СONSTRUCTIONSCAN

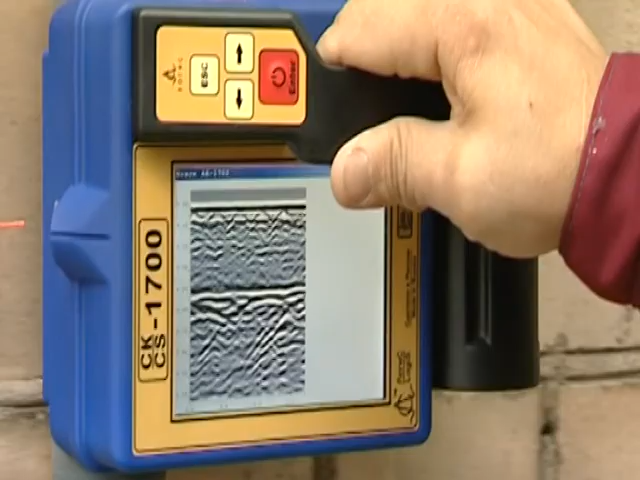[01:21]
The instrument can also be used in the detection of heterogeneities and other anomalies buried in solid environments such as wood, brick,
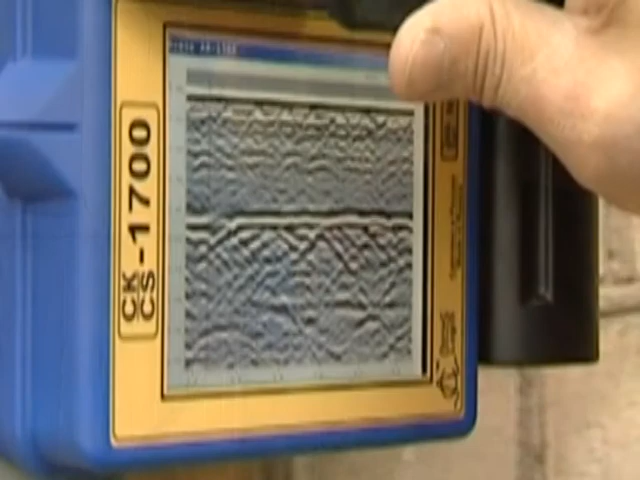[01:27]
reinforced concrete, building constructions and soil.
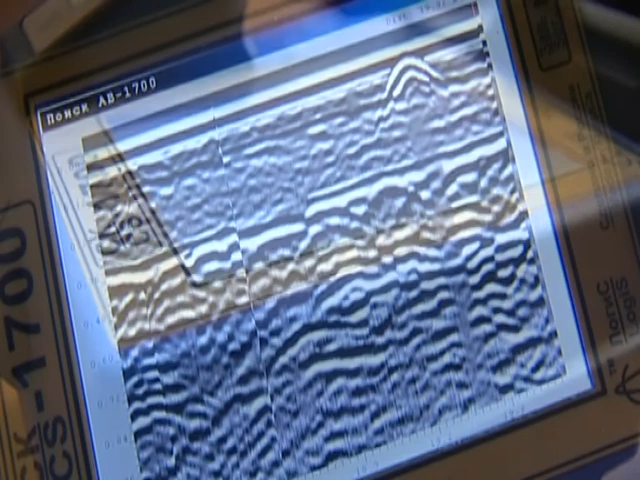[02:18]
The reflected signal records its data on an internal flash memory card, which an operator can see on an LCD display in real-time.